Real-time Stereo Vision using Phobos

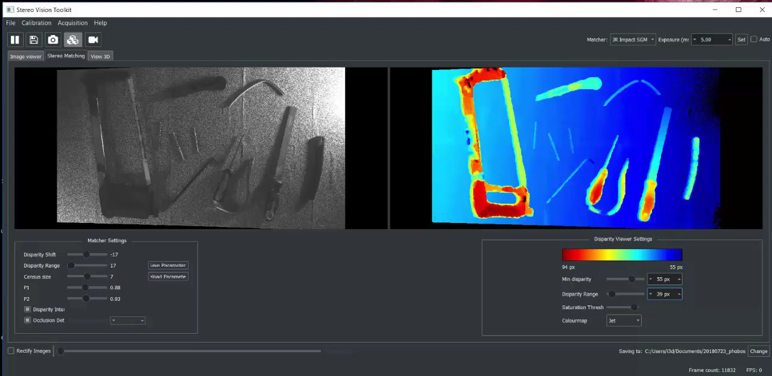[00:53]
The distance of each pixel is displayed as a color with blue being further away and red being closer to the camera. On the third tab, a point cloud of the scene is displayed where the view can be manipulated by the user.
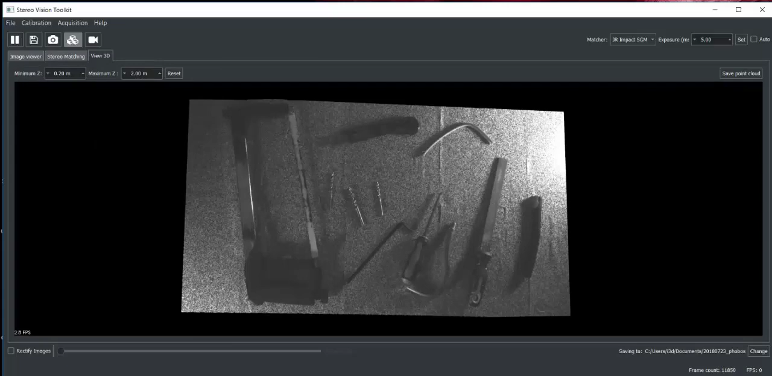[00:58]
The user may also move around the scene and can zoom in on objects.
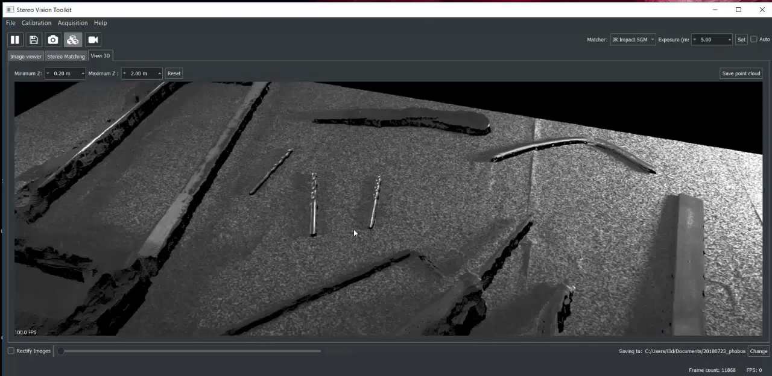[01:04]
Here we can see the resolution is high enough to observe the allen key and drill bits in the 3D scene.
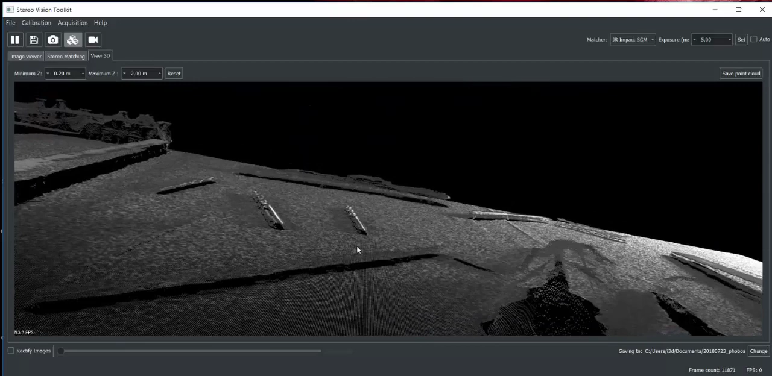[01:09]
The resolution of the scene limits the speed at which the 3D information may be produced.
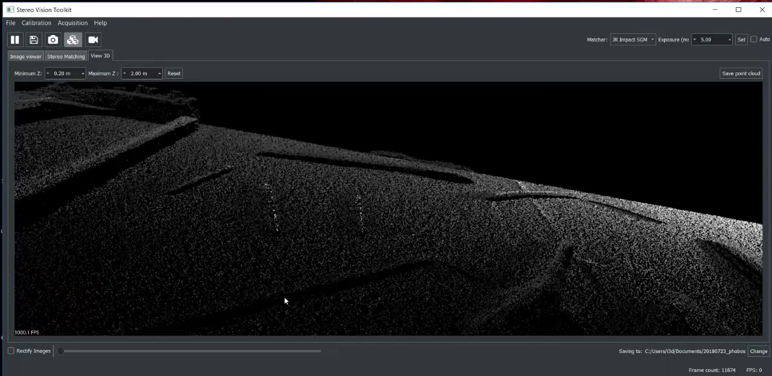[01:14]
Phobos, our high resolution system, has three different algorithms which produce different accuracies.
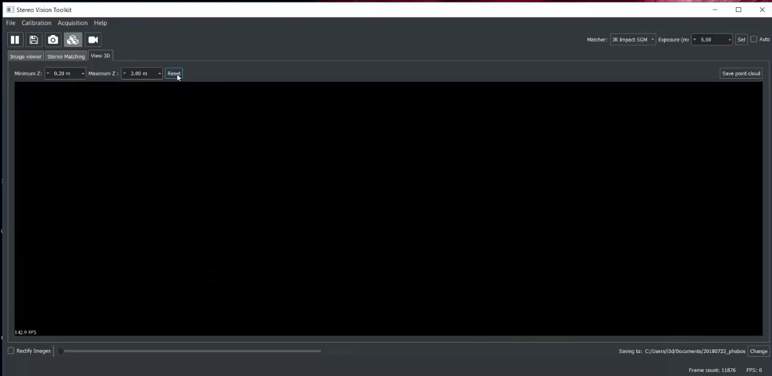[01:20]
This means the user can switch between algorithms that produce high resolution models every five seconds or use lower
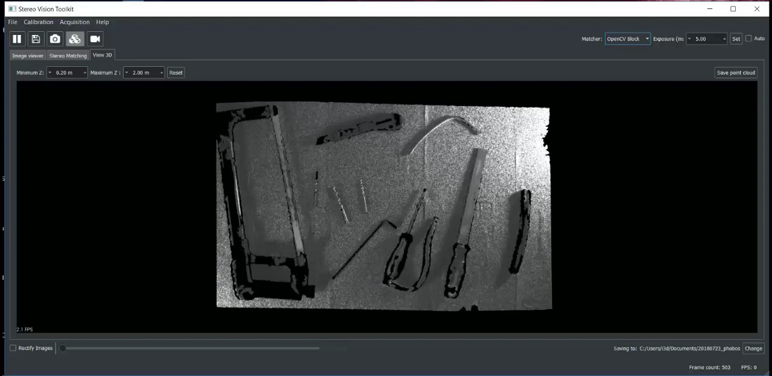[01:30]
resolution algorithms at approximately one to three frames per second.
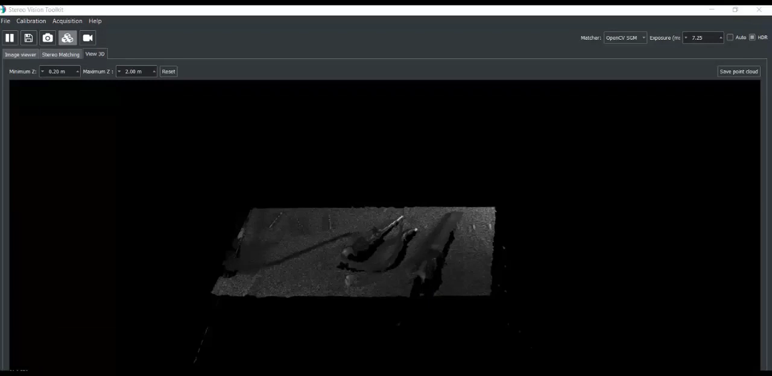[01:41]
For real-time applications we recommend using Demos our low resolution stereo vision system. Here we can see Demos may be used to move around the scene to produce 3D models in real-time.
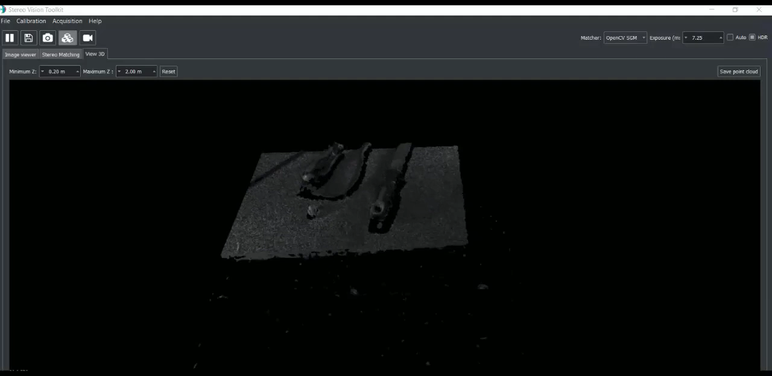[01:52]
As with the Phobos system, the end user can choose to view the point cloud or the disparity map of the scene.